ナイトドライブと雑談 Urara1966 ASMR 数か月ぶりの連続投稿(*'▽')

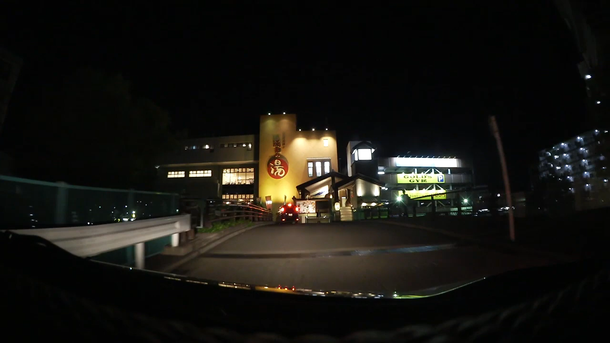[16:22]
わ、なんだろうこれ、橋渡ってどこ行っちゃうんだろうこれ。
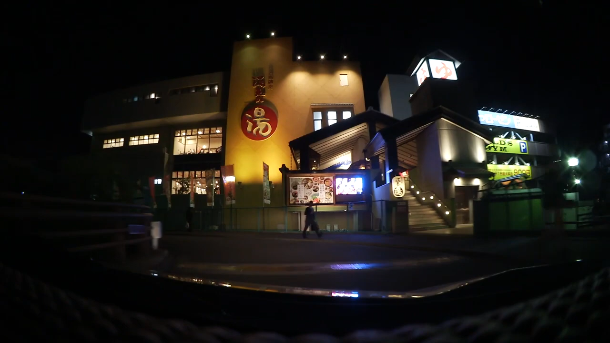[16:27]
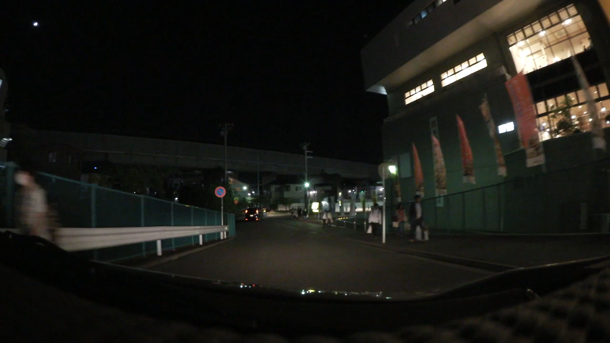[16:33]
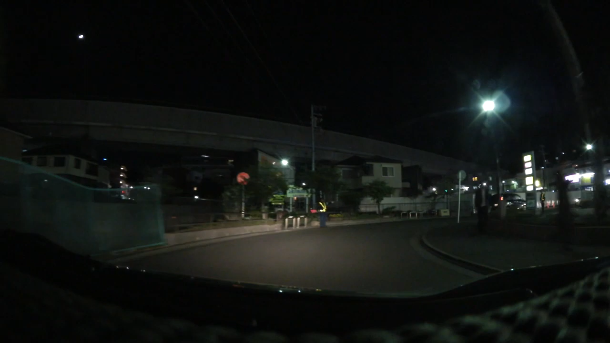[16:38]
この道は通ったことがないな。おっと、あ、まんま駅前に出んのねこれ。
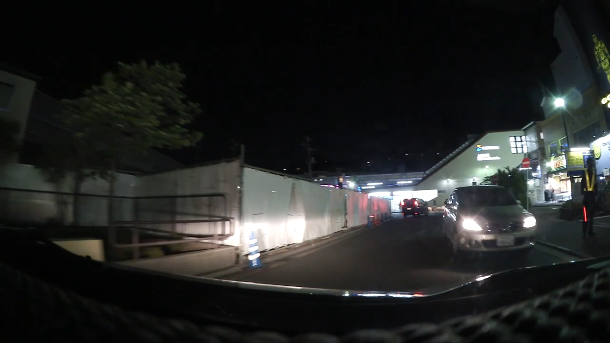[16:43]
うわー、ちっちゃいロータリーだなー。これ上星川の駅前ですね。